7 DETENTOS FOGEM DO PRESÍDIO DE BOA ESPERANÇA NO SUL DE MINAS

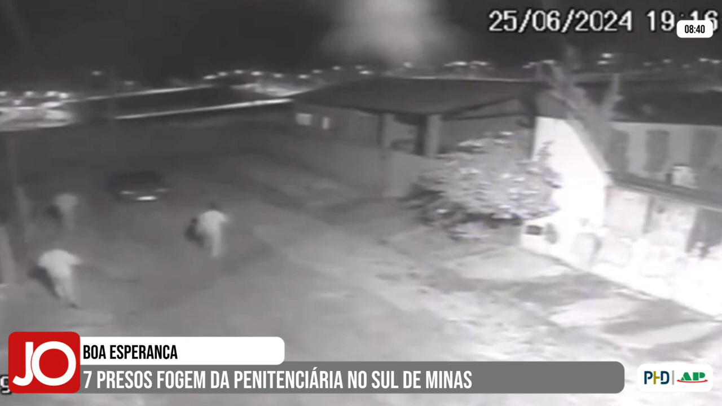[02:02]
E existe uma foto das câmeras de cidade de Neponseno que mostra que eles passaram por lá. E durante a noite, três, os mais perigosos, de acordo com o diretor do presídio, foram recapturados. Eles foram recapturados, passaram pelo PAN, fizeram o exame de corpo de delito e voltaram para o presídio. Ainda seguem quatro pessoas, ainda seguem quatro detentos foragidos. Aqui nós temos a polícia penal, o trabalho da polícia militar, polícia civil, todas juntas.
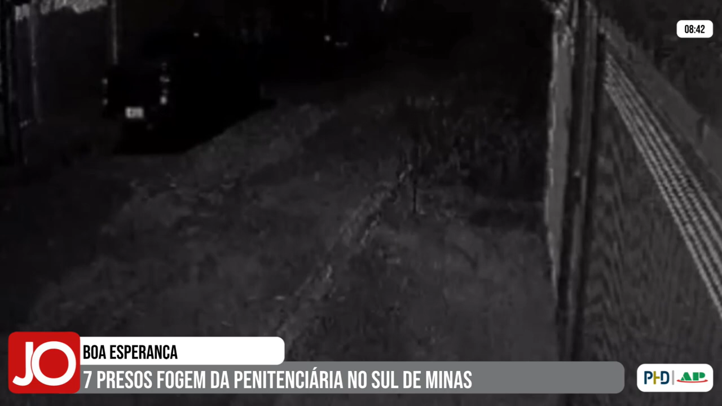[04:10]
acompanhando e tentando recapturar. Essas imagens de circuito, a gente mostra, na maioria delas, cinco pessoas só. Porque os dois, que estavam na cabine da Fiolino, conseguiram fugir.